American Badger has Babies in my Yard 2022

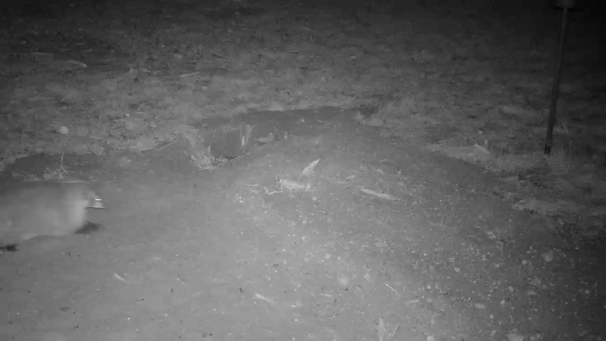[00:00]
I believe this American badger has babies in her den. Let's watch and see if they appear.
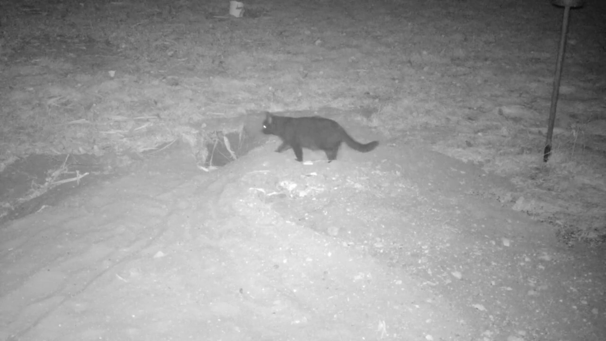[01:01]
The feral black cat appears but doesn't dare go into the badger's den. The black cat is back and seems to want to go in the hole. A fox squirrel appears and is eating spilled seed from the bird feeder. This Virginia opossum sure is curious about the hole. These two fox squirrels are looking for fallen seed from the bird feeder. The badger is back and it appears to just be walking around. She has something in her mouth, but I can't tell what it is. Watch as she just walks by the den.
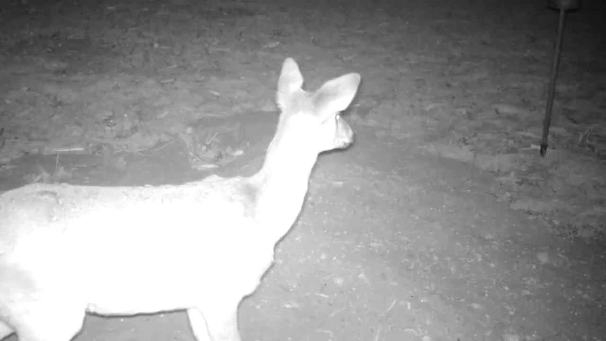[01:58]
A white-tailed deer walks in front of the camera. She is probably after bird seed as well.
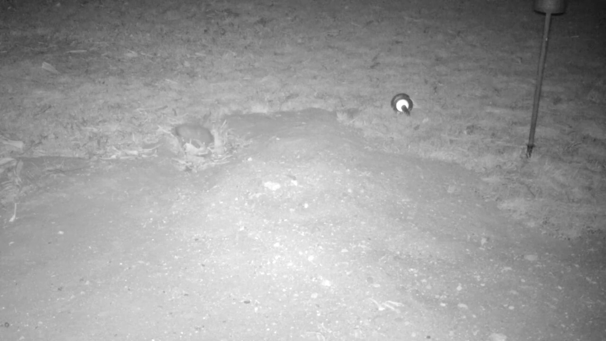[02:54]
She has something big and I'm sure it's for the babies. She is obviously sniffing the entrance. But why? Another ground squirrel appears.
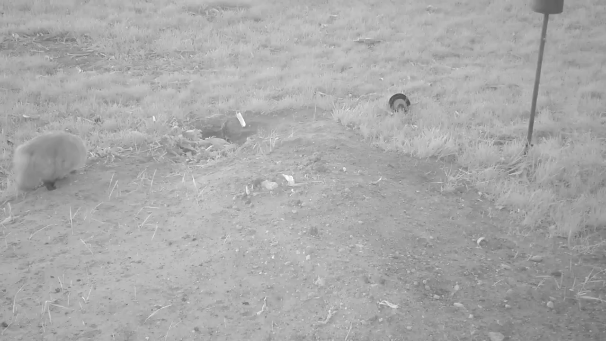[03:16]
15 minutes later and another glimpse of the badger as it's getting dark. 10 minutes later and the badger is roaming about in the darkness. The badger is seen moving about the den. I'm dumping a dead mouse for the badger. On a windy night, a cat takes the mouse instead of the badger. Does the badger smell where I dumped the mouse?
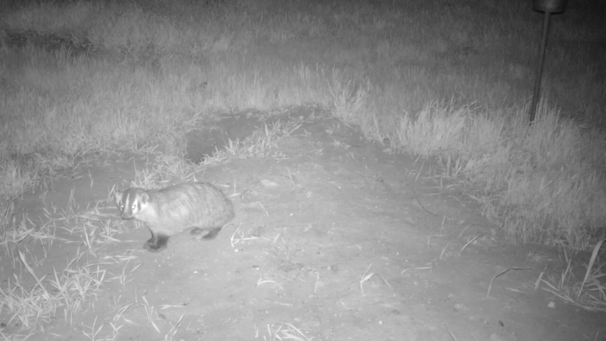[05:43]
Another baby is showing itself. How exciting is this? She better go check on her youngsters in the den. This baby badger wandered too far away so she brings it back to the den. Unfortunately, this was the last I saw of the badgers. Yet I did capture more wildlife to show you.